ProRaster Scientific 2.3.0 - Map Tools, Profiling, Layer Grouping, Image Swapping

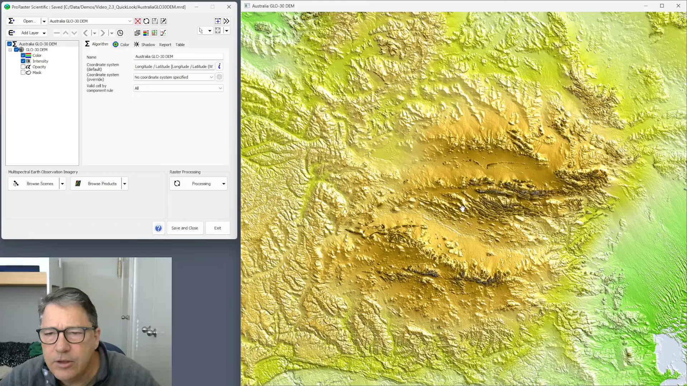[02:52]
Finally, there's a pan mode and you just use the left mouse, hold, drag to pan around. You can zoom in and out with the mouse wheel. Now with tooltips, there's differences in each mode. So if you go to pointer mode, you get a tooltip.
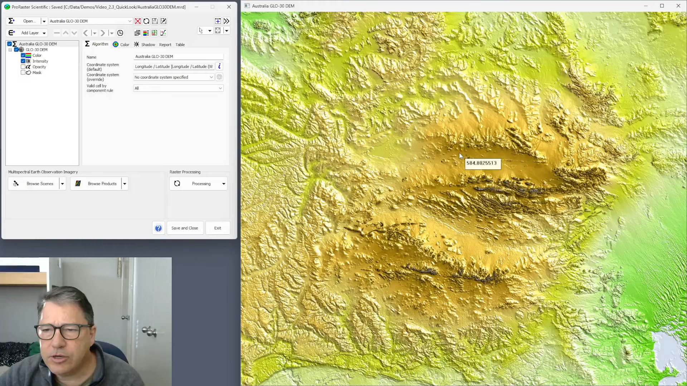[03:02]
If you go to any of the zoom modes or the pan mode, you do not get a tooltip. So that's the major difference.
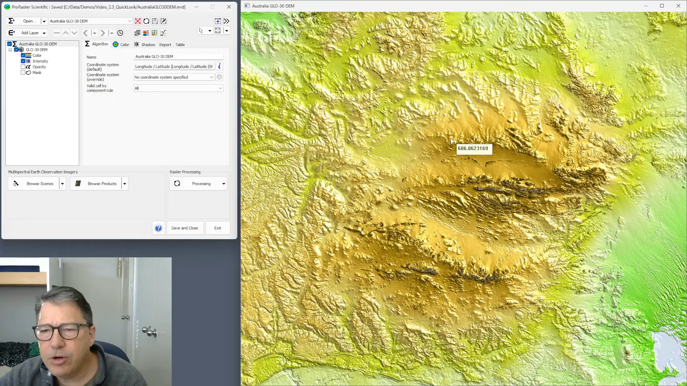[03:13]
So you want to stay in pointer mode most of the time because you want to get that tooltip. But the advantage of being able to zoom in with a marquee zoom is that you don't go through all the intermediate levels.
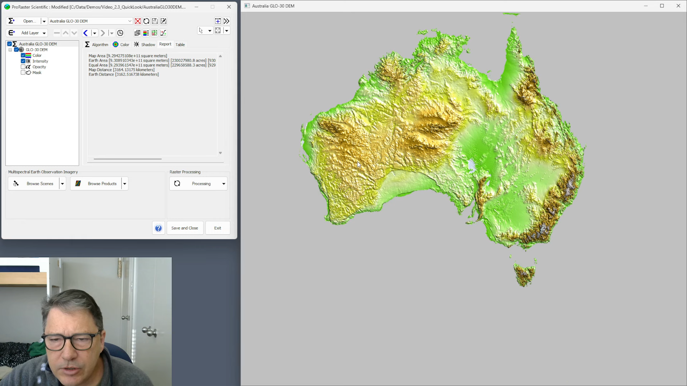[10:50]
it's just like drawing a polyline in the distance tool. So left-click, hold down and drag, and that will create a single straight line profile.
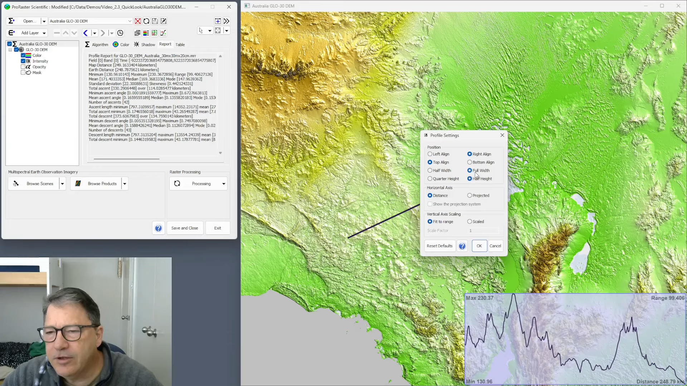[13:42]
and you can make it a quarter height of the map or a half of the height of the map. So if I go top, full width, and half height, then I get this big profile up the top here. Now also, there are some elements in this profile that are drawn using pixels.
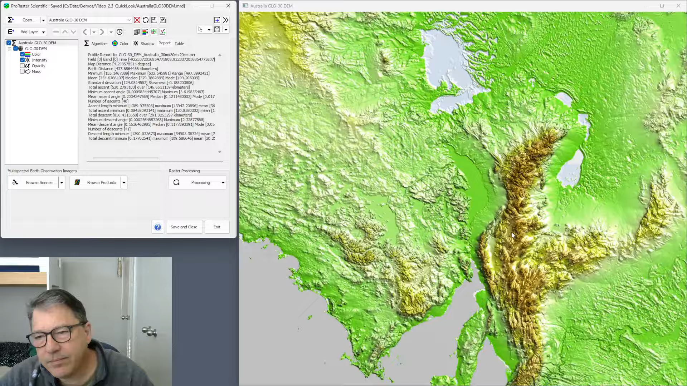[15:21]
Zoom in a bit here to the Flinders Ranges. Now, when I draw a profile, you get a comprehensive report. So let's draw a single profile. And let's say that I'm going on a hike, and I start here at the campground, and I hike up to St.
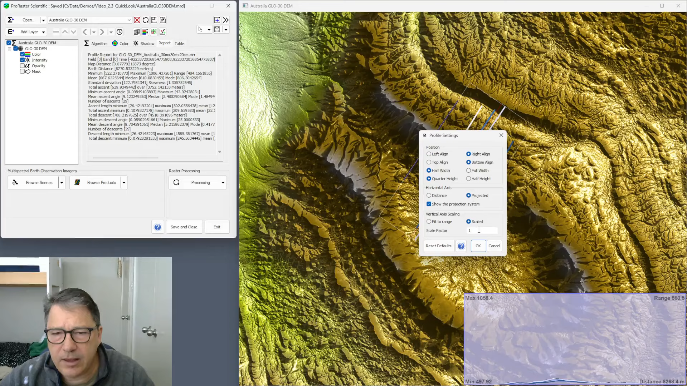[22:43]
But, if you've got data that's in feet or some other vertical unit, you're going to have to adjust this scale factor to get that to display correctly at one is to one if the system doesn't know that the units are feet. And, of course, you can put in anything in here and scale it up as you see fit.